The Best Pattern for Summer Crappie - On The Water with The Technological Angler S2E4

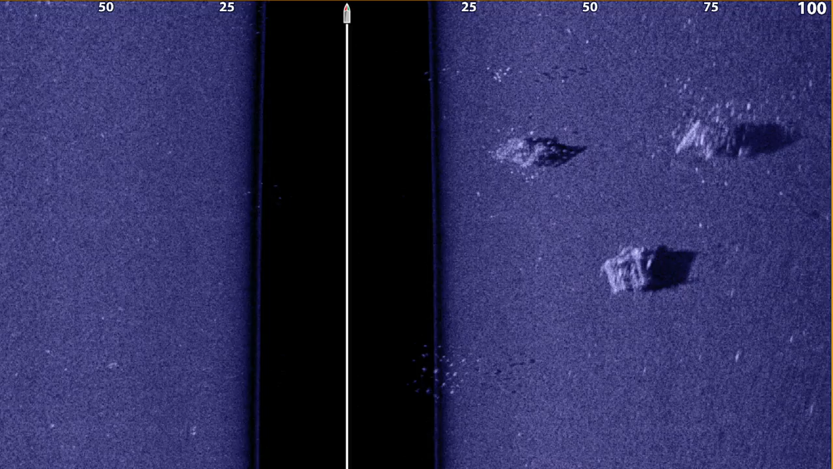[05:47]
we're looking for bright white primary sonar returns and dark sonar shadows.
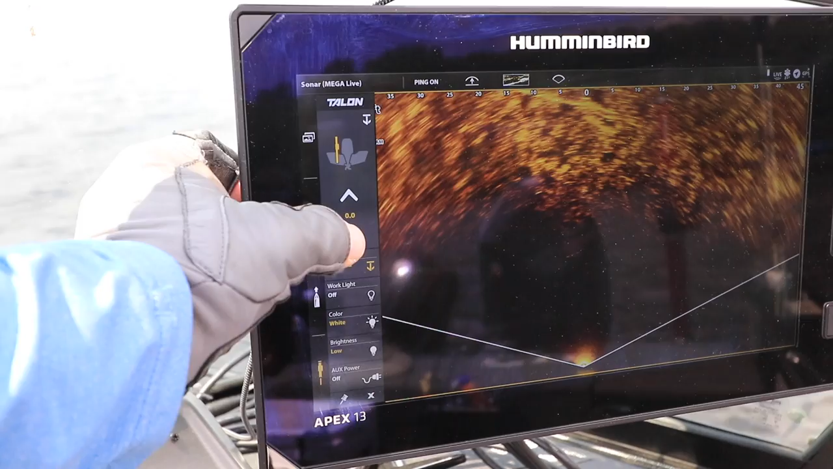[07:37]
Now, if your offshore woody cover is in relatively shallow water, and I'm talking about 10 to 12 feet or less, then a Minn Kota shallow water anchor system, like a Raptor or a Talon like I have, is a good option for providing that fixed boat position.
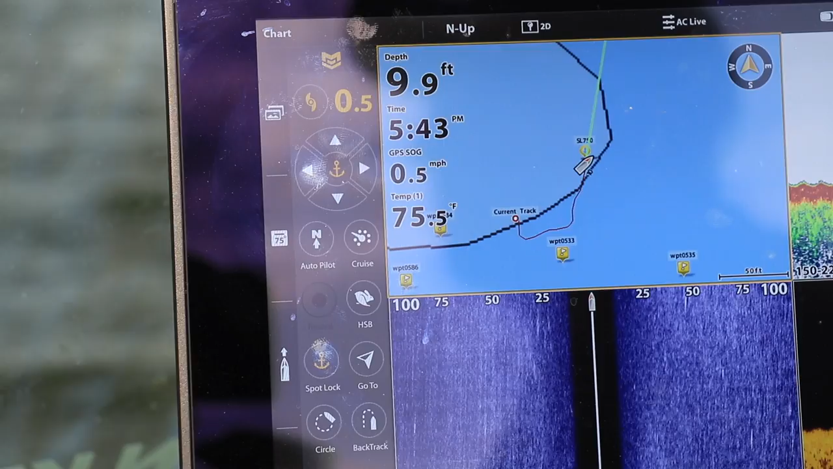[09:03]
On screen: depth 9.9 ft, speed 0.5 mph
With jog, I can reposition the boat in very precise 5-foot increments, functionally moving my spot lock to any location around that piece of offshore woody cover.
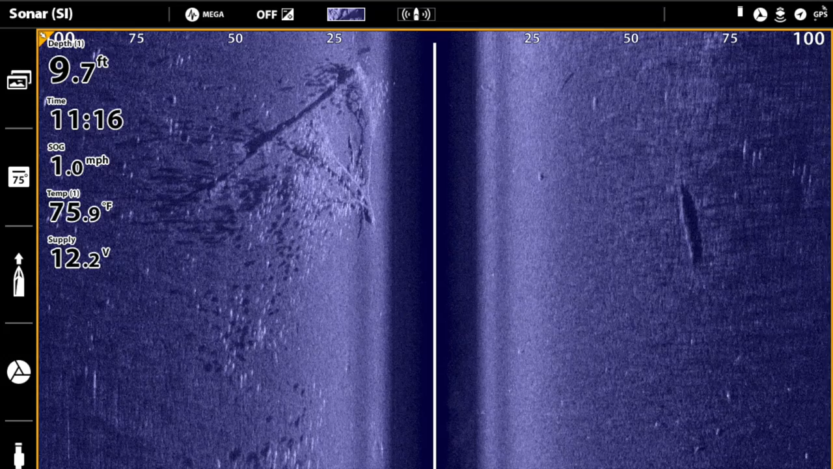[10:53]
On screen: depth 9.7 ft, water 75.9°F, speed 1.0 mph
Had some nice fish returns on it as I drove past it with side imaging. So I've positioned the boat.
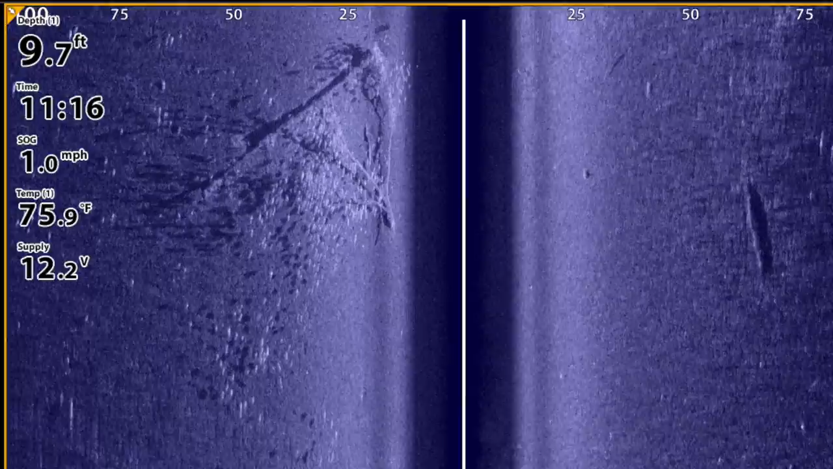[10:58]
On screen: depth 9.7 ft, water 75.9°F, speed 1.0 mph
Here I'm using the spot lock tool on my Altera to hold my boat kind of upwind of this tree.
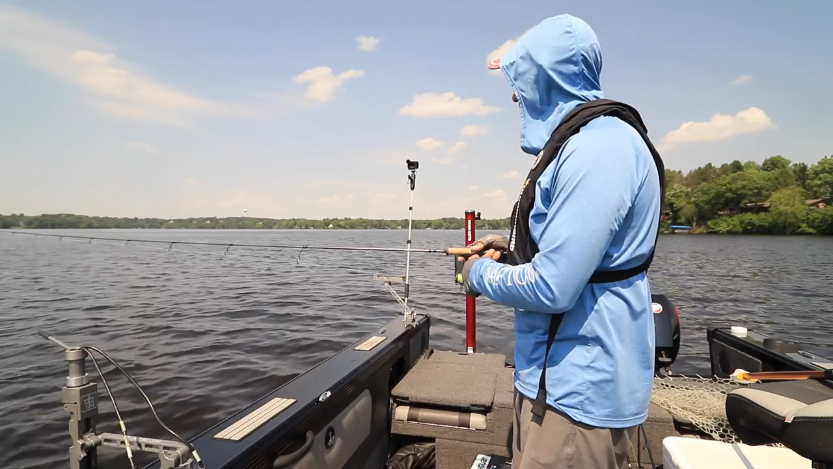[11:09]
I have a nice gentle breeze today, and so that nice gentle breeze is something that the spot lock tool can work very well with to hold the boat in place.
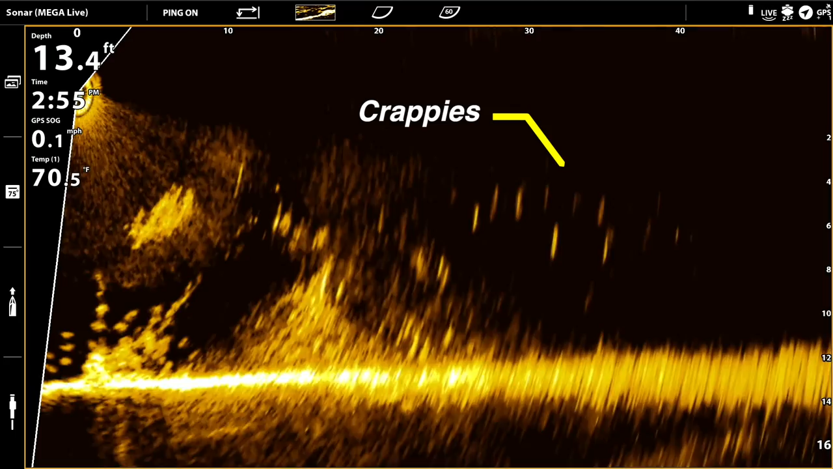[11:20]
On screen: depth 13.4 ft, water 70.5°F, speed 0.1 mph
And as I begin fishing, it's also time to pivot away from side imaging as my fish finding tool to mega live imaging as my primary fish finding tool.
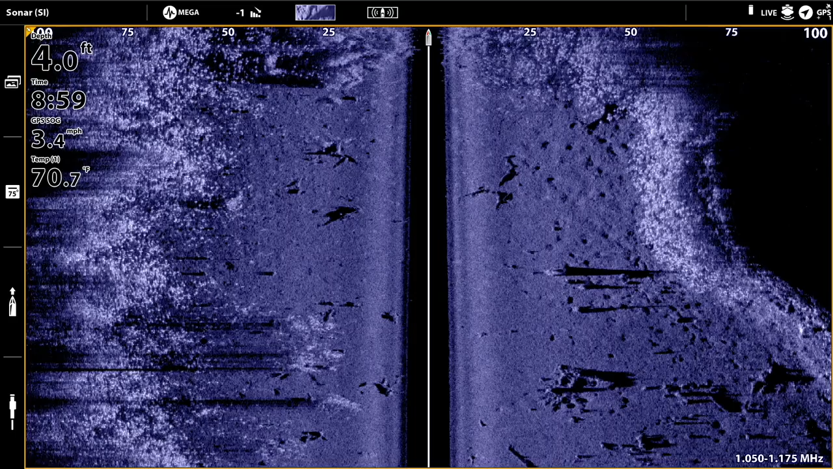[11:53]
On screen: depth 4.0 ft, water 70.7°F, speed 3.4 mph
a view of the structure that doesn't change, and it also provides us with a historical view, right? That's where the structure was, what the structure looked like, where the fish were that one time when we drove past it and imaged it with our side imaging beam.
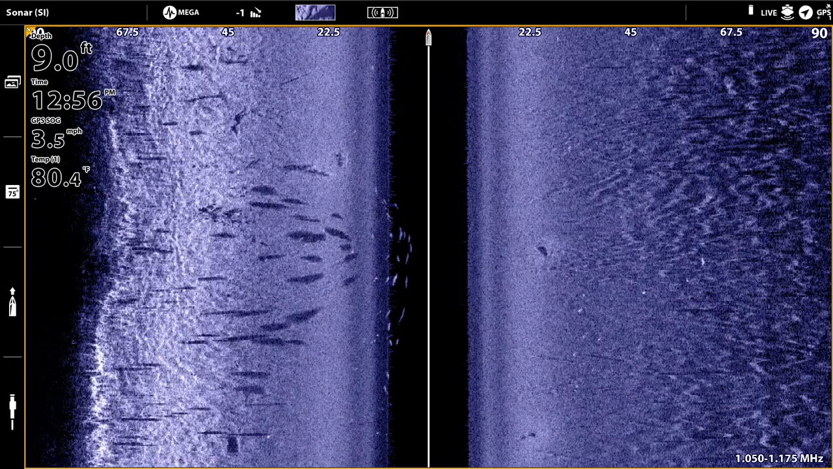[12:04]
On screen: depth 9.0 ft, water 80.4°F, speed 3.5 mph
Now, in contrast, Mega Live imaging is a dynamic tool. The image is always changing as the beam is on.
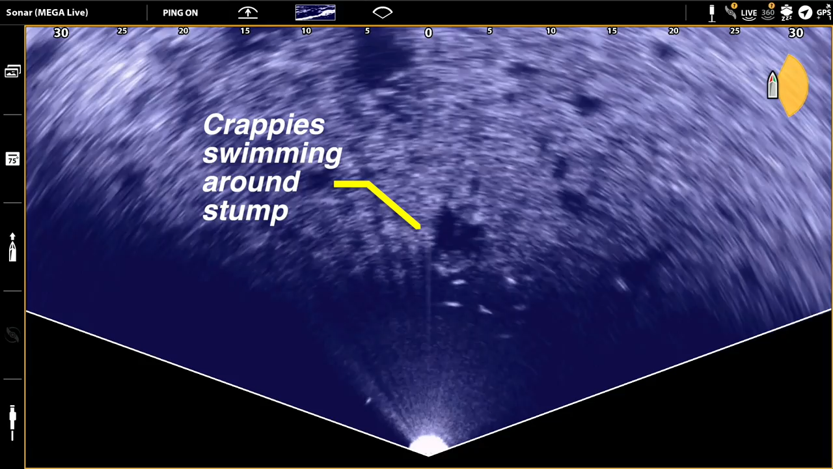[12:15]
And not only is it dynamic, but it's current, right?
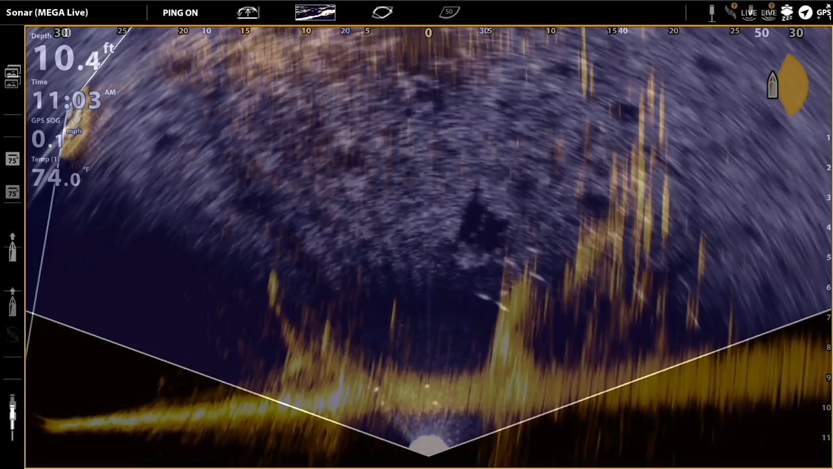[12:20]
On screen: depth 10.4 ft
The view we get with Mega Live imaging is what's happening right now
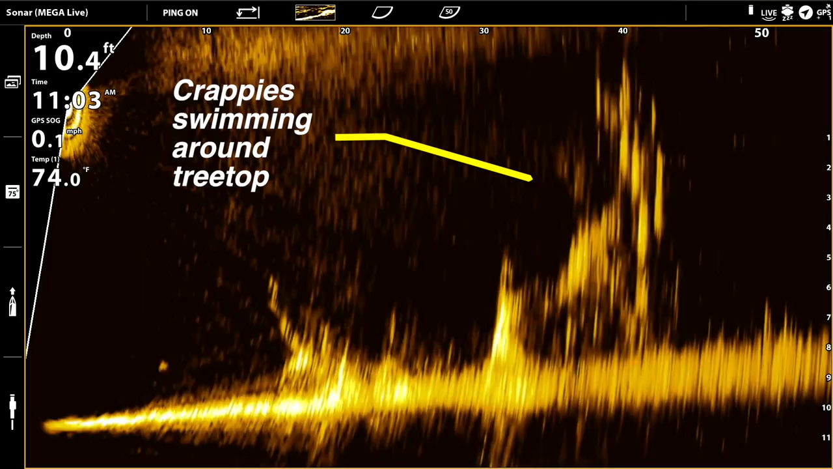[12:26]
On screen: depth 10.4 ft, water 74.0°F, speed 0.1 mph
in real time with regard to the structure and the location of the fish. Now, two unfortunate realities that we face every time we're on the water are that the boat moves and the fish move.